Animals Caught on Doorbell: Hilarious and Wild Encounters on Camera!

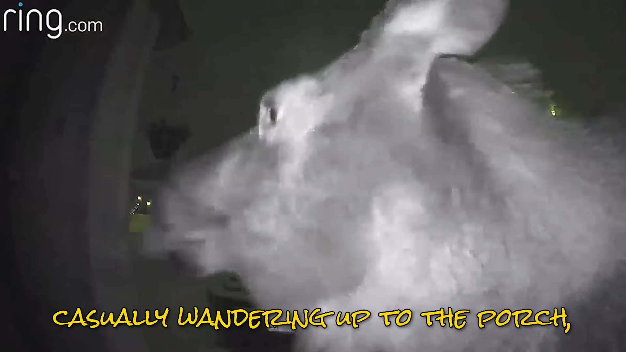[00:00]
This doorbell caught a large moose casually wandering up to the porch,
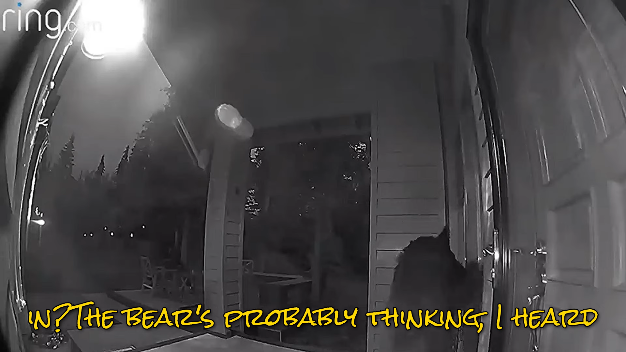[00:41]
Imagine hearing a knock, opening the door, and finding a huge bear just standing there like, Hey, mind if I come in?
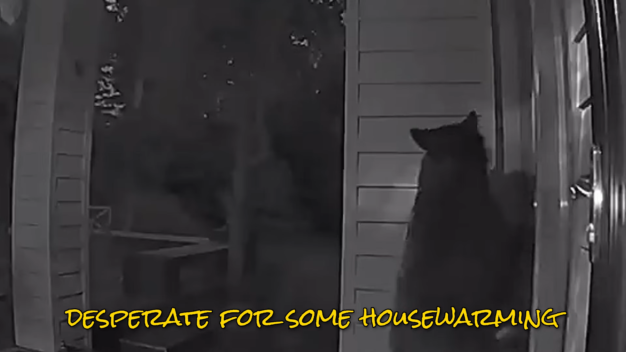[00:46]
The bear's probably thinking, I heard you've got snacks, and maybe a cozy couch. Desperate for some housewarming hospitality, definitely not your typical visitor.
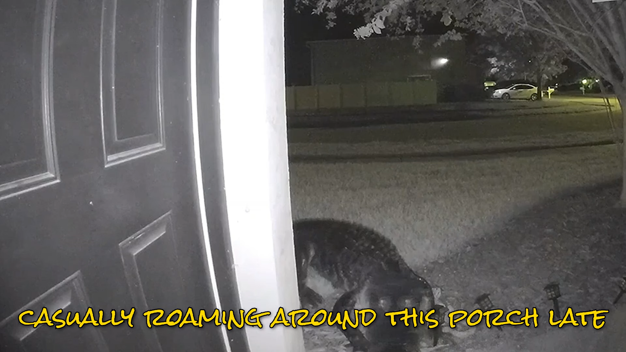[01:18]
A doorbell camera captured an alligator casually roaming around this porch late at night.
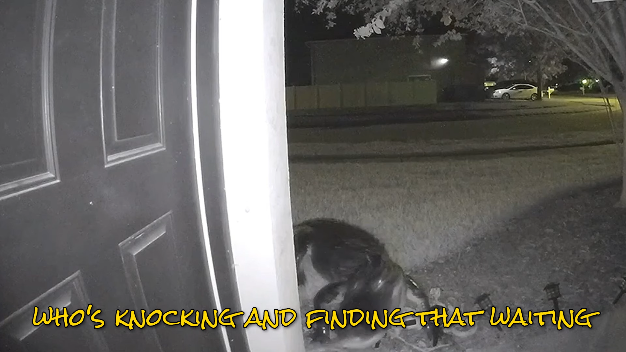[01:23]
Imagine opening the door to see who's knocking and finding that waiting for you.
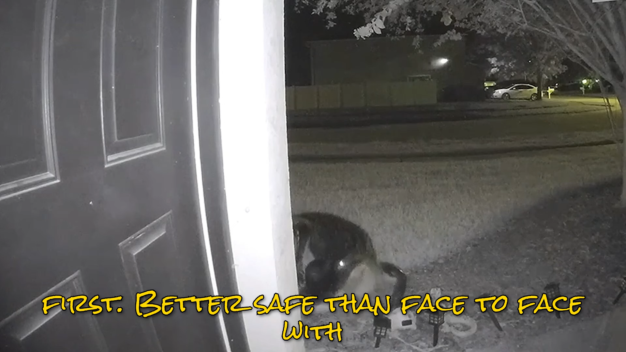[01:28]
Always check your cameras first. Better safe than face to face with a gator.
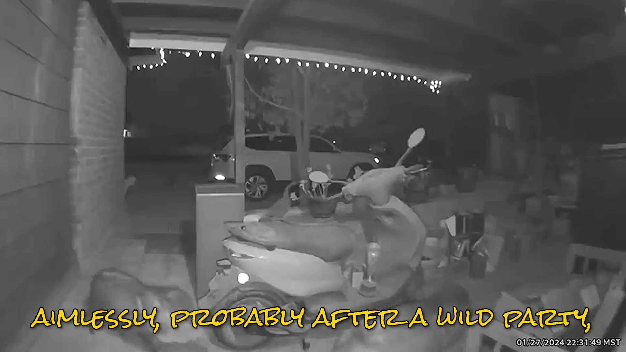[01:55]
In this late night clip, a group of ten javelinas seems to be wandering aimlessly, probably after a wild party, and now they've lost their way home. It's like a javelina reunion gone wrong. Who knew these creatures had night outs too?
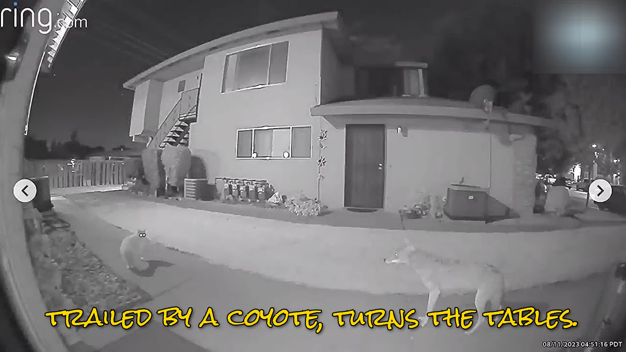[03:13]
This doorbell camera caught a dramatic showdown. A brave cat, trailed by a coyote, turns the tables. The cat, channeling its inner ninja, faces off with the coyote in a scene straight out of an action movie.
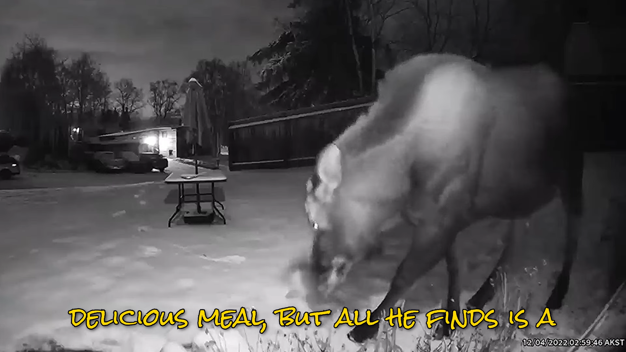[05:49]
As usual, this moose is on the hunt for a delicious meal, but all he finds is a flower pot.
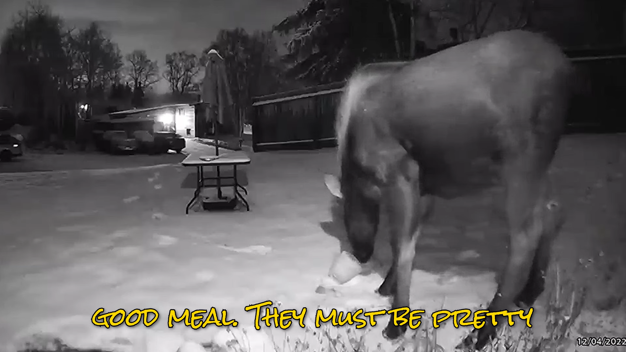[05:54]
It seems like moose these days are having a tough time finding a good meal.